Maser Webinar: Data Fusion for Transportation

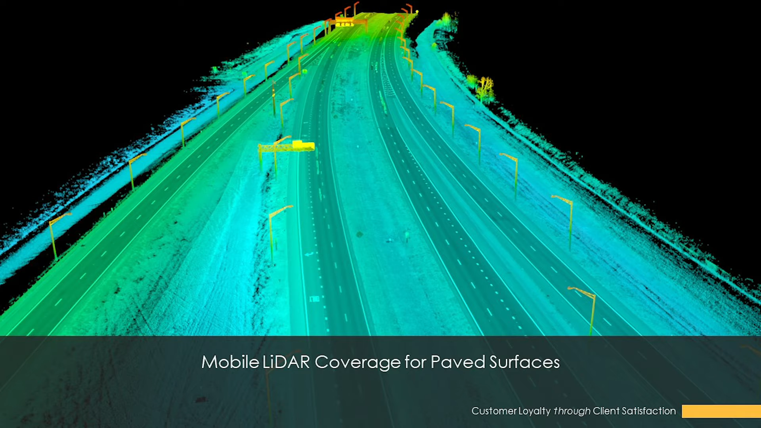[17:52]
So pretty comprehensive when you look at the corridor itself as you can see there's a limitation laterally and that's why we decided to go to our next step which was the coverage using aerial LiDAR in this case drone LiDAR to collect all that off pavement information.
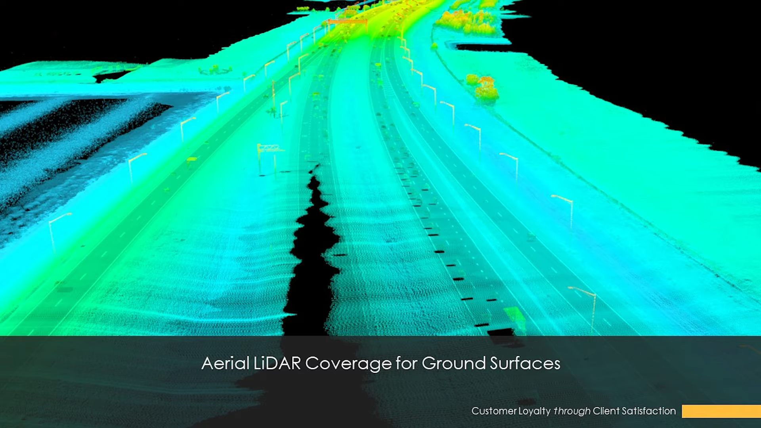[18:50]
fence line in the project and then less information in the middle because again due to due to the regulations and and safety of utilizing these tools we're not flying over the roadway itself. But when you combine all this coverage right all these conventional
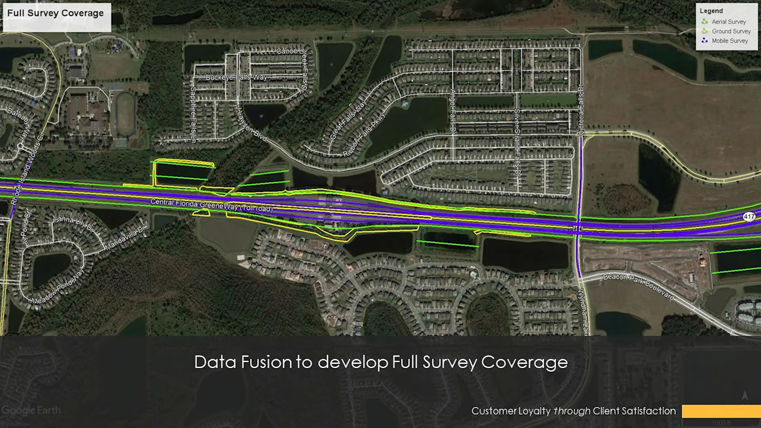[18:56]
means LiDAR aerial mobile we get a data set that come that is extremely comprehensive right. So now we have outside of the right of way by plus or minus 30 40 50 feet
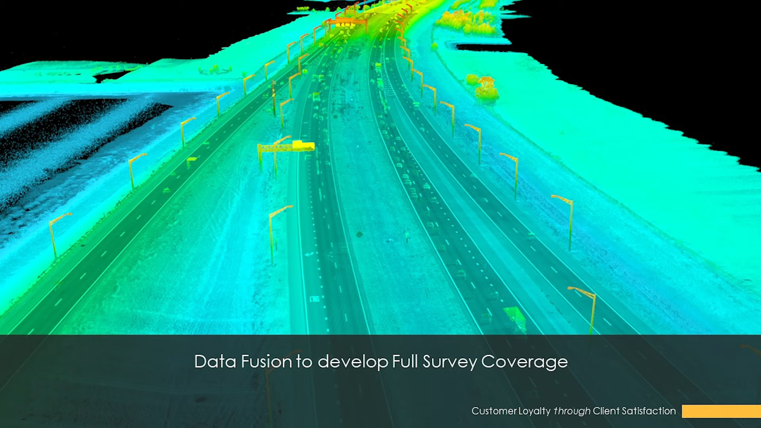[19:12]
if not more and we have full coverage of all the paved surfaces and off pavement surfaces of the project. Now getting into that operations plan I mentioned we did this specifically for our
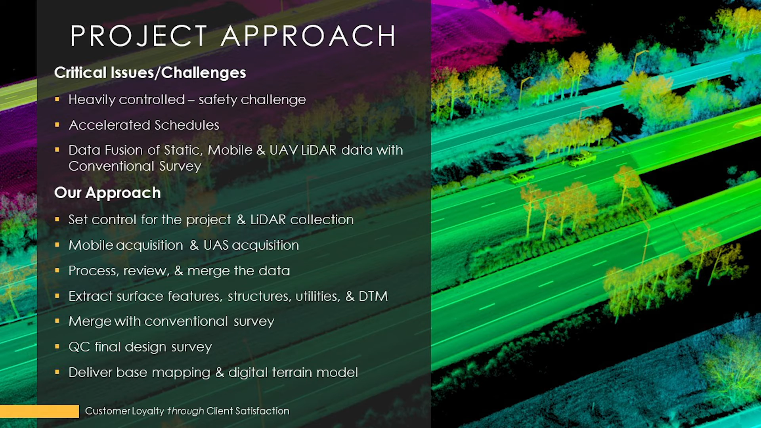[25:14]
All the control was a shared data set between the LiDAR systems, the conventional means and that and that resulted in a very easy merging of this information. We then QC'd the overall product and delivered the base mapping and final uh digital terrain model.
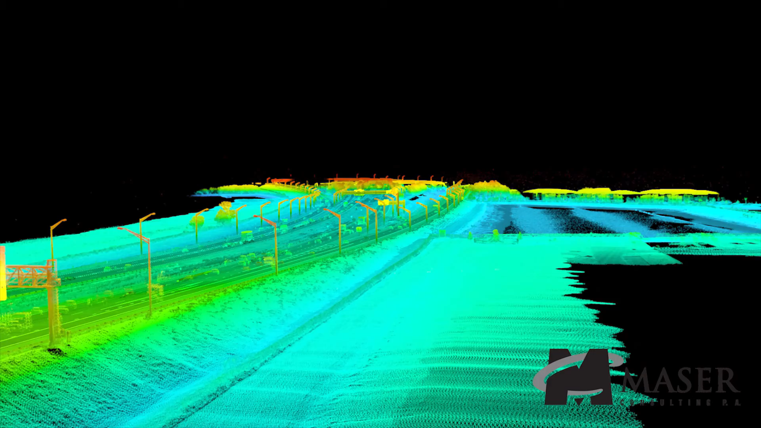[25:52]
Those data sets become perfectly aligned. We can share that control, the trajectories of GPS which is how we
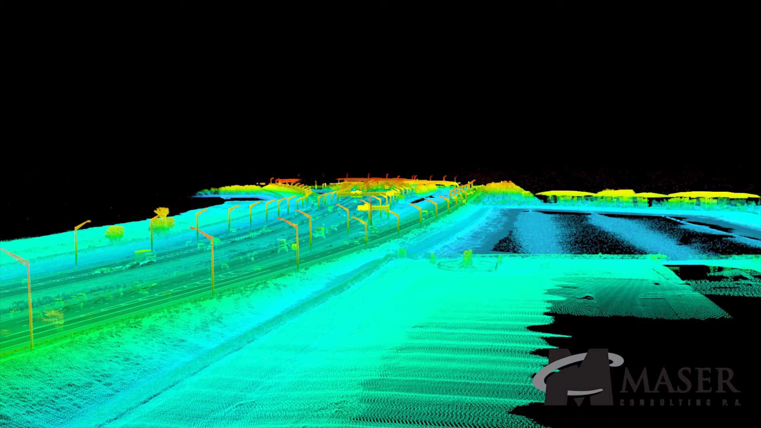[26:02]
process the GPS which is how we process the information and we can ensure that there is a seamless fusion of these two data sets.